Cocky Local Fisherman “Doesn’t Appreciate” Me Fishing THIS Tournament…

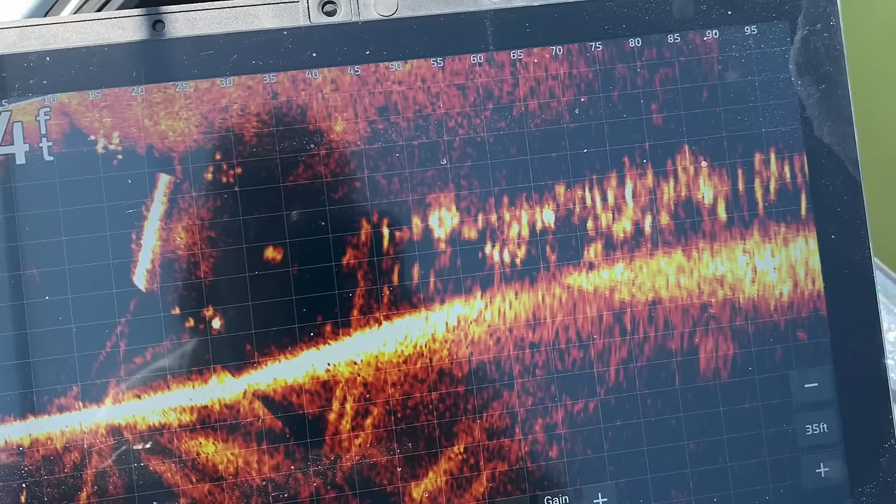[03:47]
no matter what brand you have, plus the side scan, the 2D, the down scan, everything.
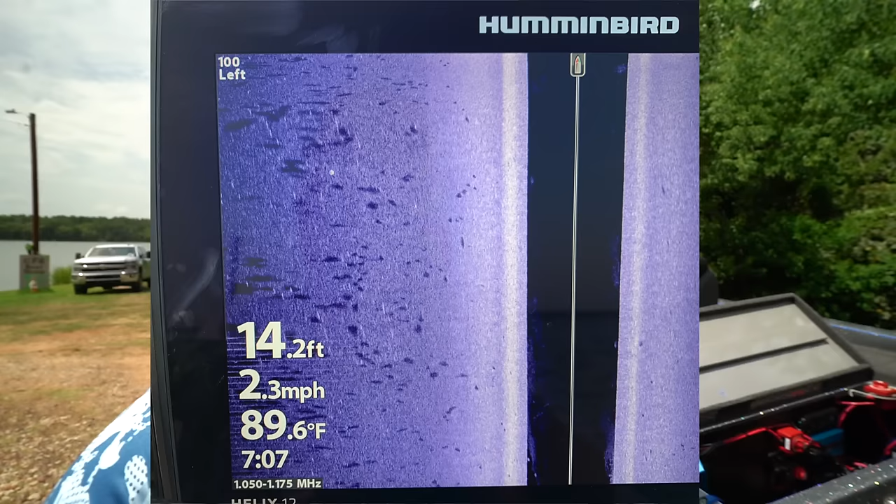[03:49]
On screen: depth 14.2 ft, water 89.6°F, speed 2.3 mph
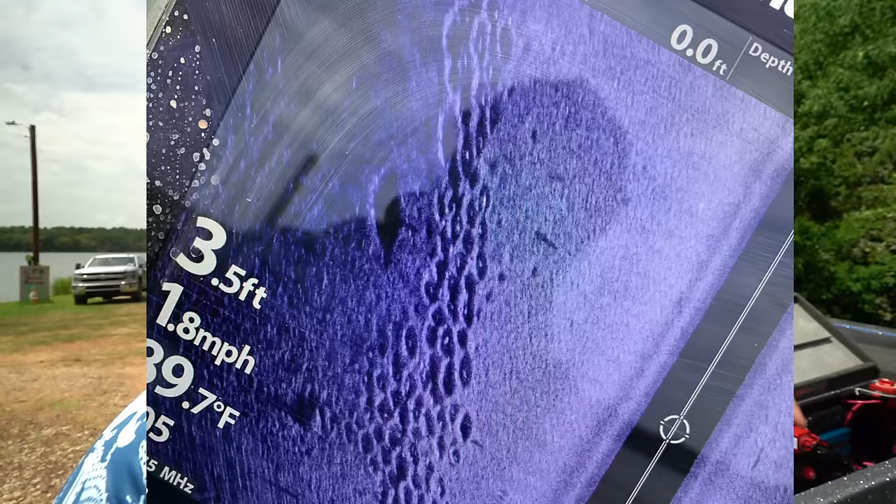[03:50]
On screen: speed 1.8 mph
I gotta show it to you. Look at this.